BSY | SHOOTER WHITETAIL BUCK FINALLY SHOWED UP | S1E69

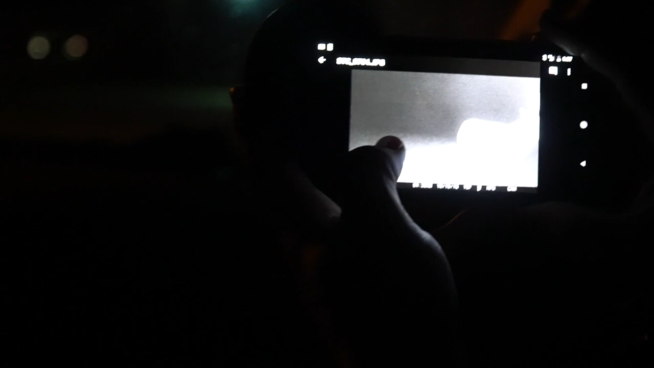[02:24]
Look at that thing. His neck's almost as big as his body.
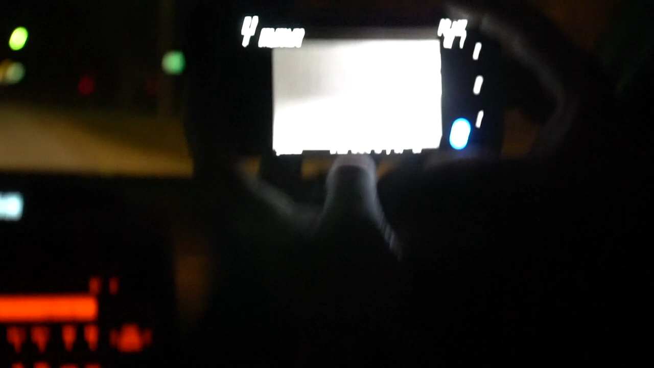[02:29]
Oh my gosh, that's cool. That is so cool. Fat Bat.
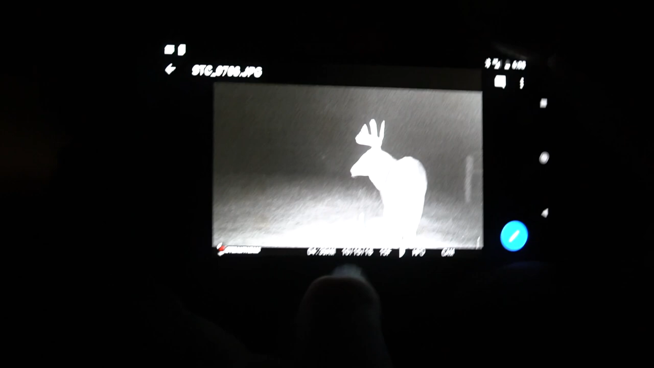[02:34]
Look at that deer. That looks like a horse. Huge.